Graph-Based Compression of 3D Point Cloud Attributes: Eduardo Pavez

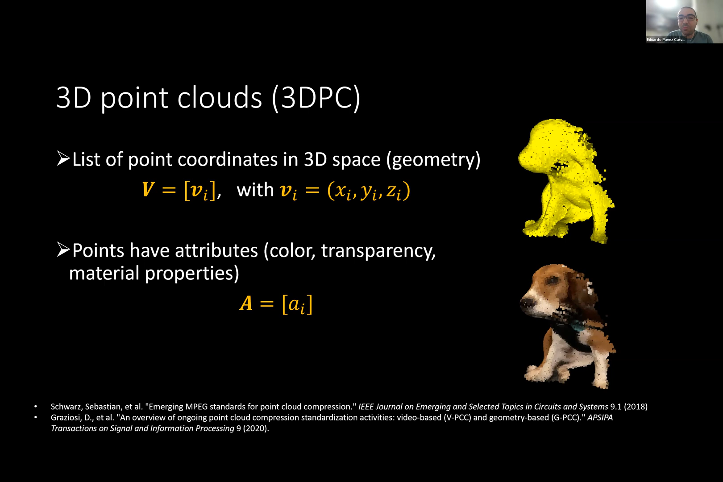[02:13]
In this talk, I'll only consider color attributes, and we're going to be talking about compression of color attributes given the geometry. So the geometry also must be compressed, but in this talk, I will assume the geometry is available, and I will only talk about compression of color attributes.
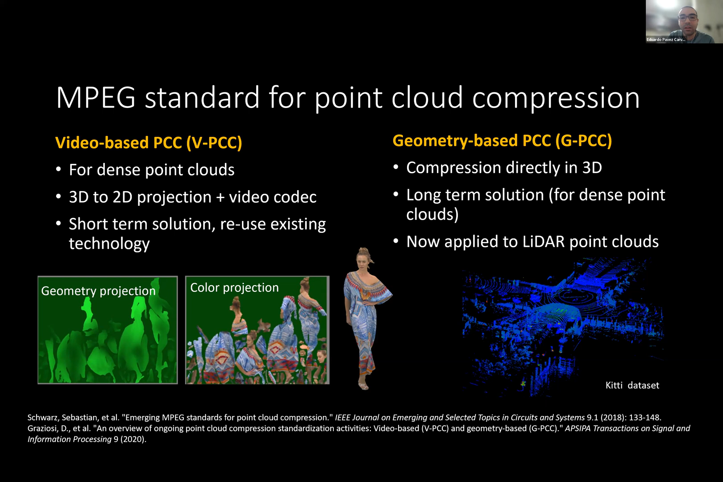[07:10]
So, but we're going to be, I'm going to be talking about the 3D without projection, the case in three dimensions without this type of projection. So I'll start a little bit with some lessons from video coding,
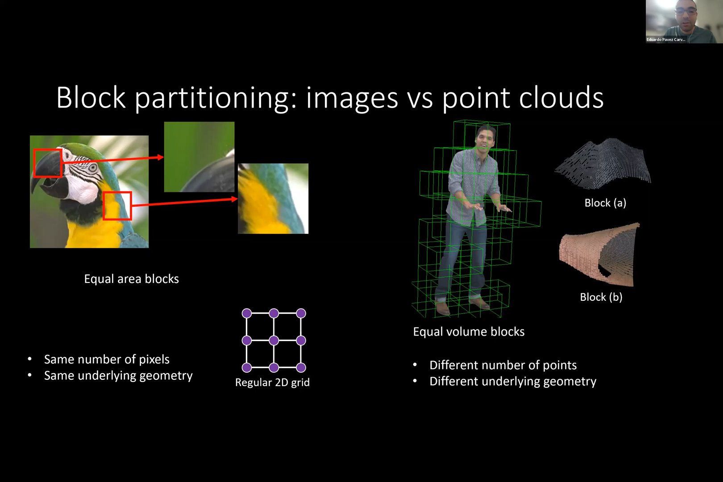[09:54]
So the point, the color attributes will be organized differently depending on the geometry of the block. So this has several consequences. One consequence is for transforms. So for images, because of this regular geometry, you can actually use the same transform for all the blocks.
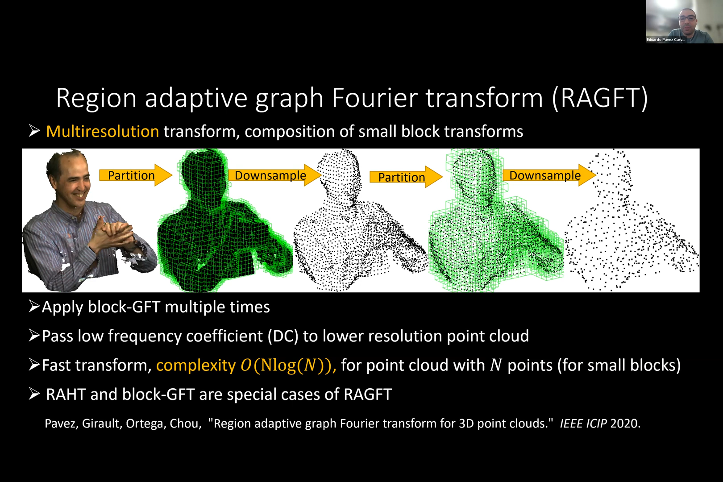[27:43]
And if the blocks are small enough, then you can get sort of n log n complexity, which is the same as the RAT. And both the RAT and the block GFT can be seen as special cases of this idea. I'll explain in more detail how this works in the next few slides. So first, let's say you have a point cloud at higher resolution.
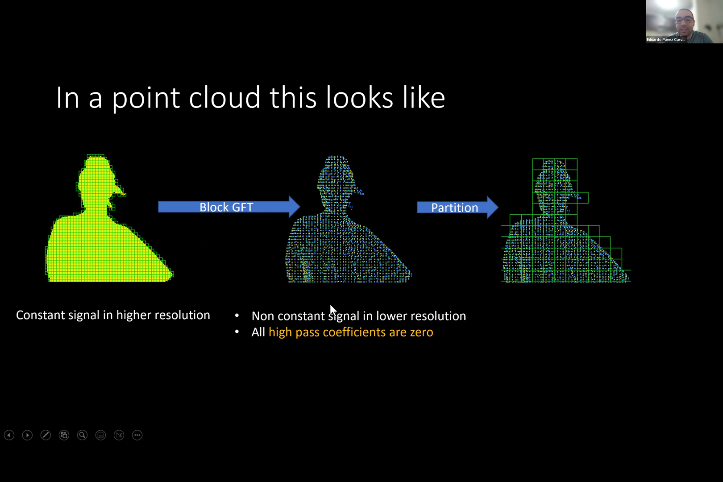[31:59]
you see that it maps a constant signal in high resolution to a non-constant signal in low resolution, right? Then if you wanted to do this again, you're gonna have a lot of energy leakage in the high frequency.
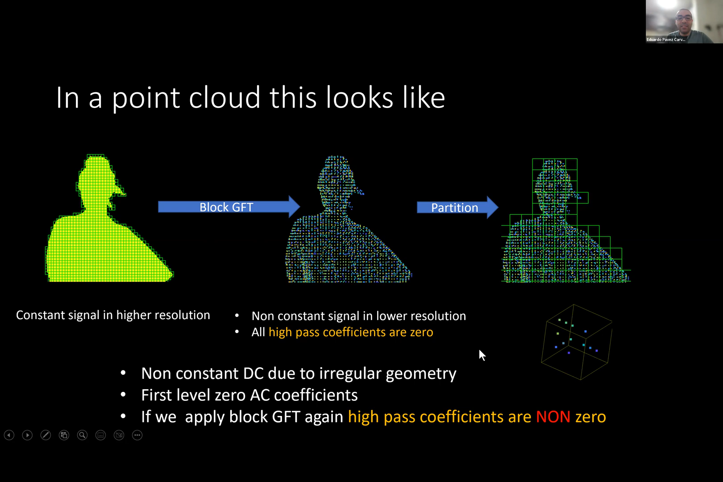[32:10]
And this is because the geometry is very irregular, right? So this would not happen if you did this technique for an image, for example. So the way we solve this is like we don't use the graph Fourier transform as is.